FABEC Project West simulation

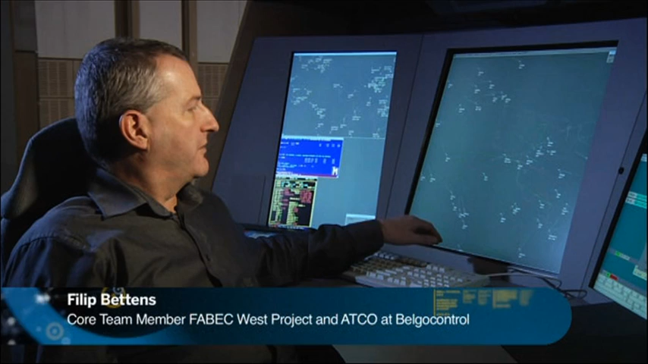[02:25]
the cross-border area, where at current the French military are having exercises in.
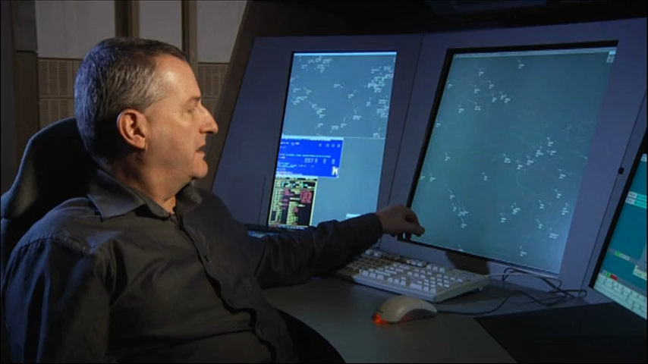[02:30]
And as well, we can see here the Danger 7 area, which is the shooting area of Lombardzede. The green area is a zone which at this time is not active. If it were active, it will become red.
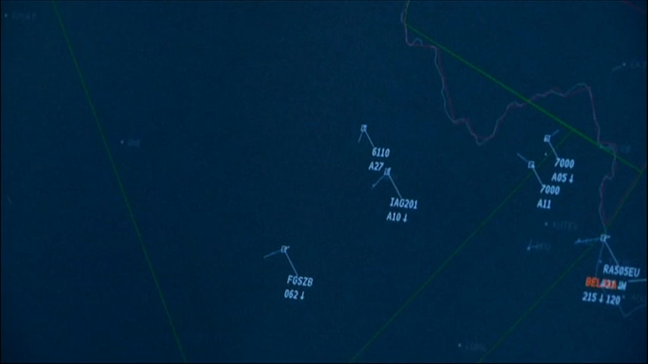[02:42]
But imagine that it is active now. Then within this whole zone, the French military can have their exercises.
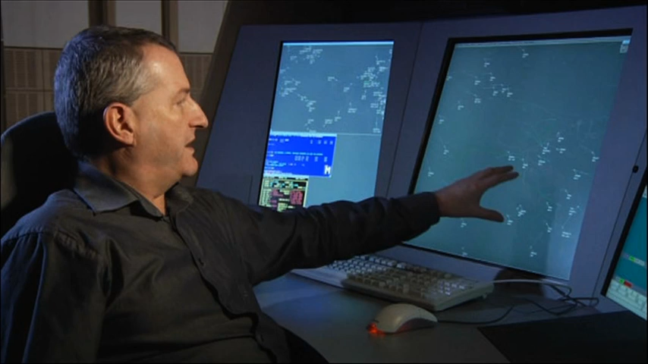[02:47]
As you can see, there is actually a real bottleneck when traffic is approaching the Belgian coast, and this creates, of course, delay.
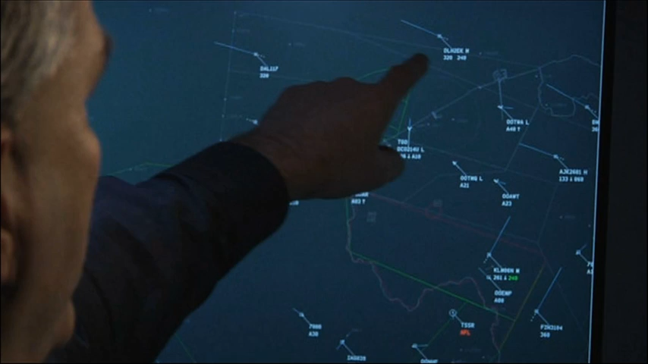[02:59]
Also, there is a westbound traffic, departing traffic going from the European continent, going transatlantic, and also the arrivals for London, because here is the UK.
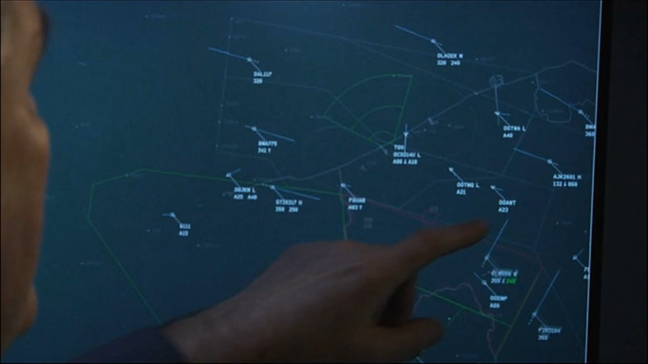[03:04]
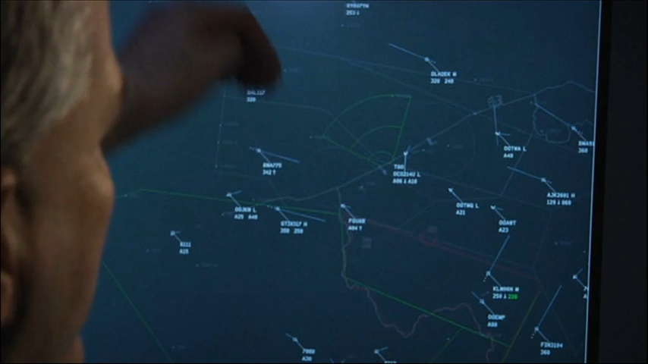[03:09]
Traffic going eastbound has to be separated from westbound traffic, so this eastbound traffic cannot be shifted too much to the north. This military area, which is now controlled by the French military, will be under control of the Belgian military.
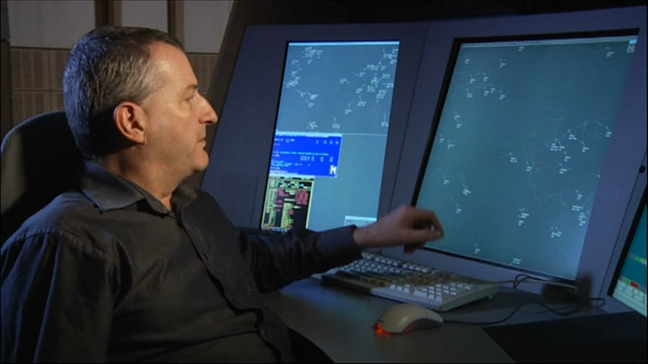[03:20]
It will become somewhat smaller, and it will shift somewhat to the south. So this is the current CBA one we see here, and you can already see there are three parts, delineated in green.
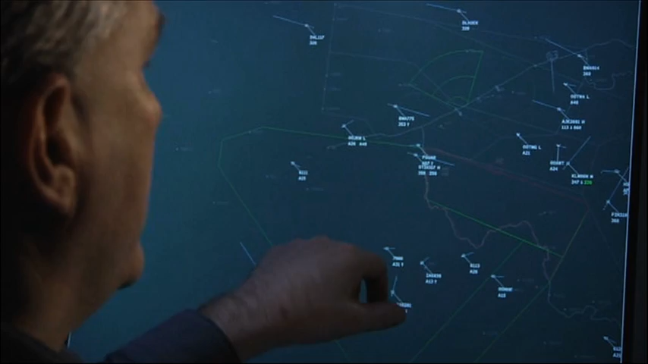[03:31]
Now, in the new CBA, there will also be different modules. More than these, there will also be some modules in France, and depending on the military needs, the military can activate only these modules that they will really need.
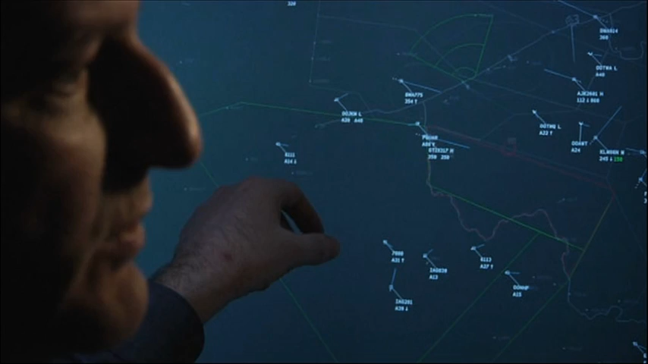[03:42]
And, of course, when the modules are not active, traffic can still pass alongside this narrower CBA.
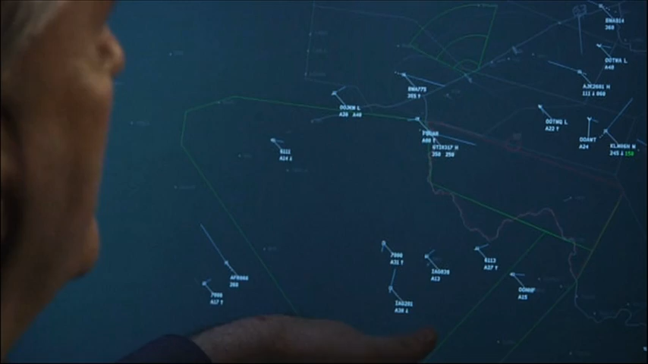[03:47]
So this bottleneck will become broader, so that the British controllers will have, actually, three parallel routes going eastbound, and they can use these three routes independently from each other, without having to enter the military zone. Well, actually, the people at Brittany did a wonderful job. I had to go several times there during the past couple of months to explain to them how our system works,